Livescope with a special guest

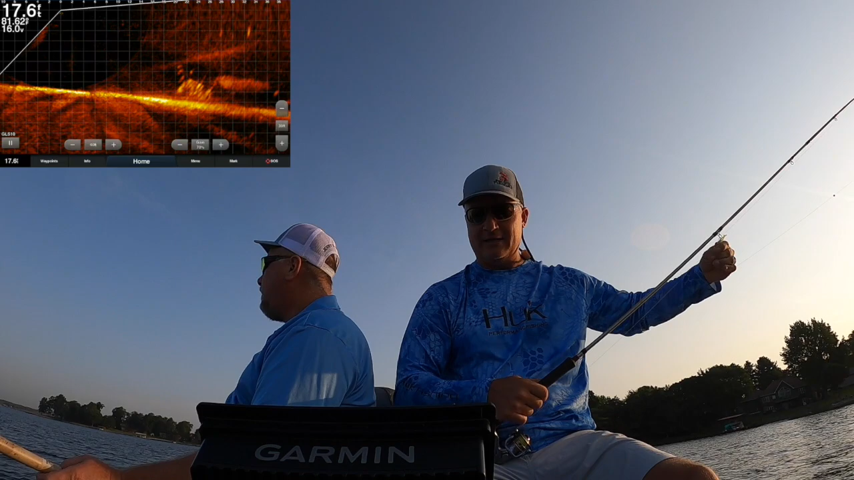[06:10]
that is a concert and uh see if we can't pick up one of them patrons right there 22 feet so dave's curious about like the live scope on the trolling motor he doesn't know if he likes it or not so that's funny because everybody's different and i know a lot of people have adopted the let's see what we can find dave coming in here you know obviously the independent pull mount yeah i like the dedicated i'm too far off oh you're good yeah let's drop i bet you might
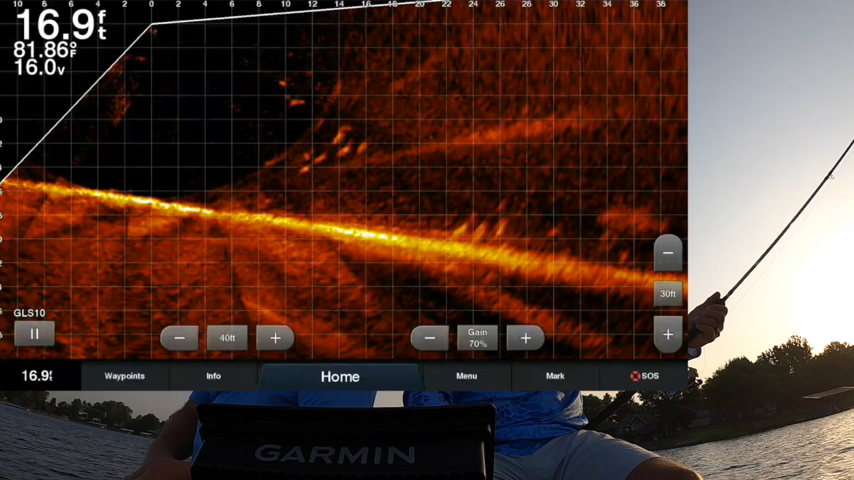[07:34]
On screen: depth 16.9 ft, water 81.86°F
i don't want to pull away there's a fine line between pulling there he comes there he comes get some yes there is uh but i'll tell you away from them and you can get the i think you get the active fish right off the bat with maybe and sometimes you can't do it even though the other active but i i've found that really running and making it a game here we go see how this guy can watch that
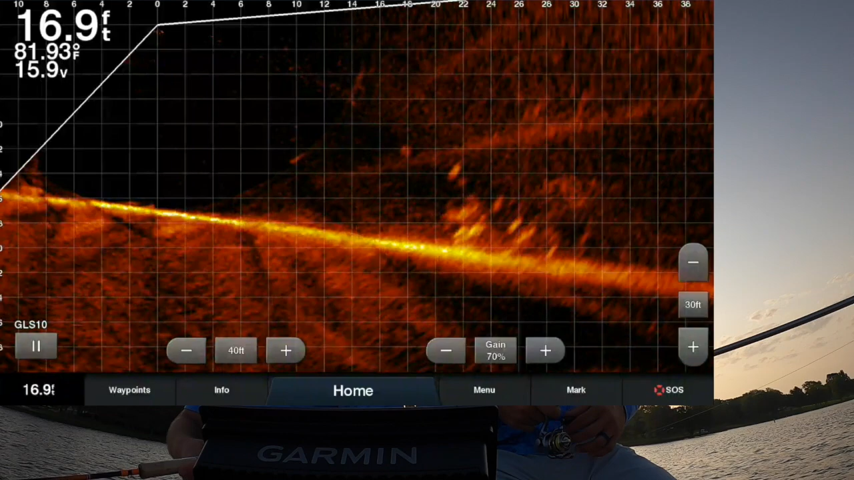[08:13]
On screen: depth 16.9 ft, water 81.93°F
drop it right back on i don't know whether i've got enough wire in mind to pull that
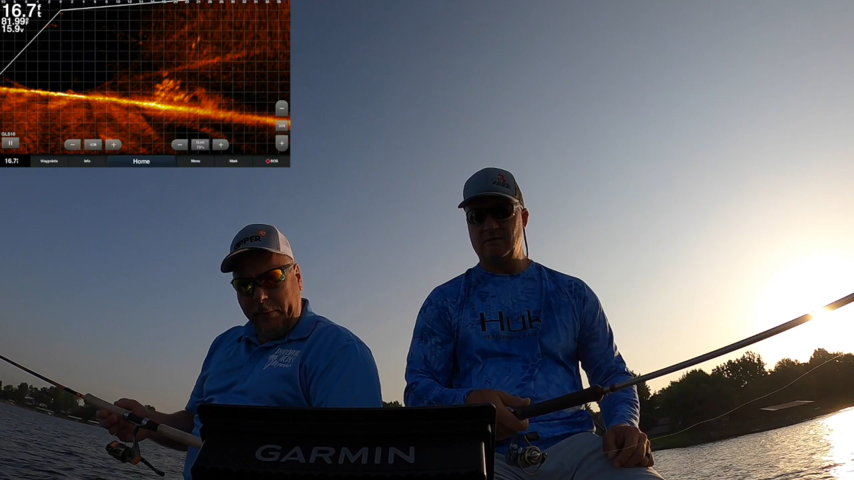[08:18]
dude up through there there i am dropping in folks i'm gonna whip it around right here maybe that's enough to intrigue something all of a sudden it's lost it again there it is bam there it is
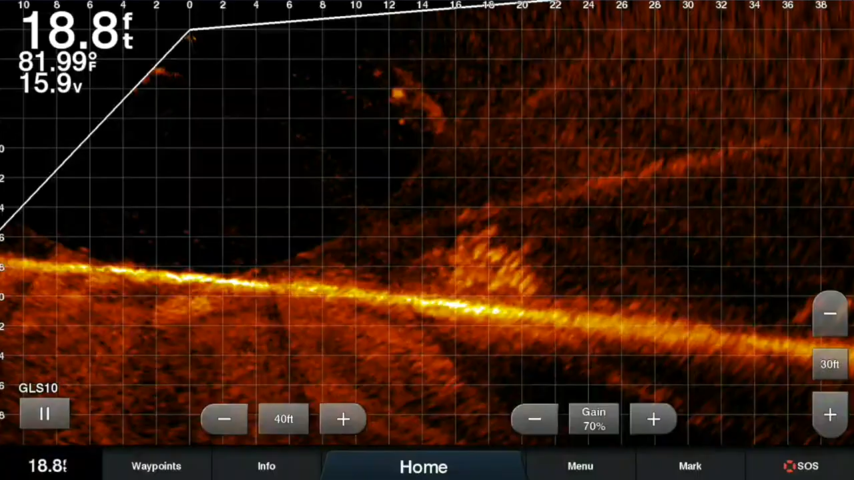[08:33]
On screen: depth 18.8 ft, water 81.99°F
active captain with a little bitty guy little theme there you go is uh doing a lot of casting and so since the last time i fished with dave he's recognized that and some people enjoy it sometimes it's not for everybody but you definitely got to get your timing down which is these fish right now are sitting all
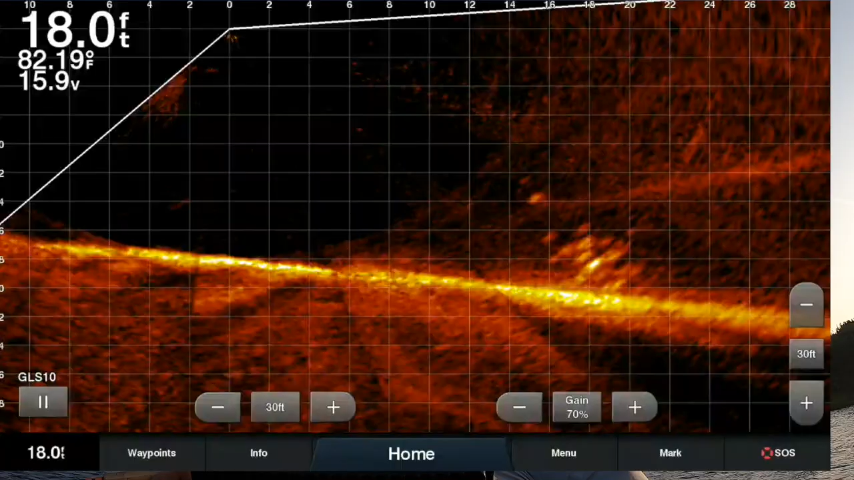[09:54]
On screen: depth 18.0 ft, water 82.19°F
i'll play the screen even if i don't feel it you'll catch those fish there you go there you go there you go oh baby here he comes again boom he got him
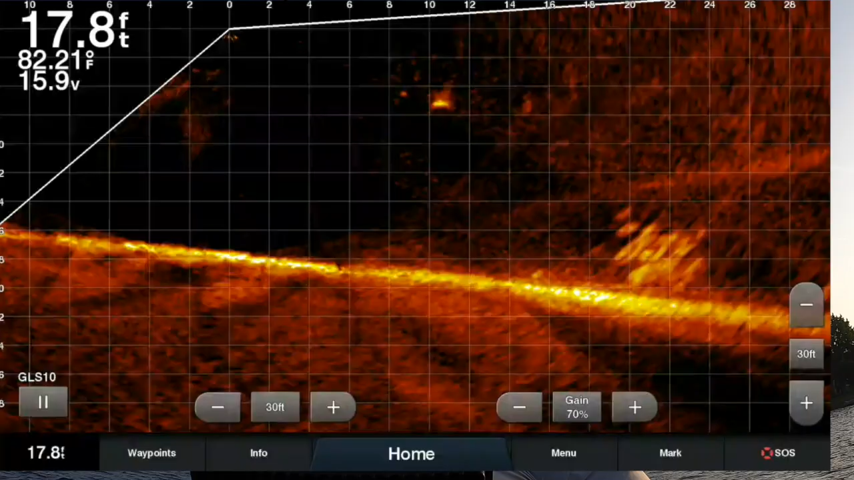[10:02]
On screen: depth 17.8 ft, water 82.21°F
hey he had a lot of you saw that yeah i
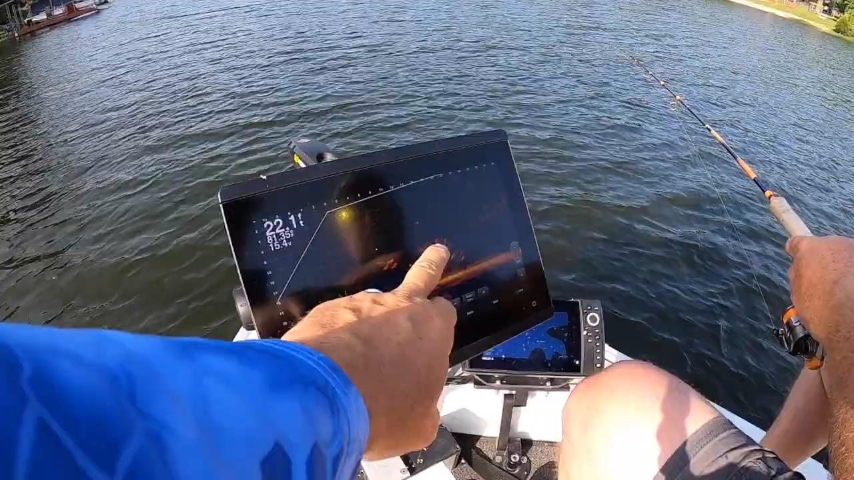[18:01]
this is the old active captain right there if you just bring the camera to the now it's all tied together yeah all right what are the future what do you got going on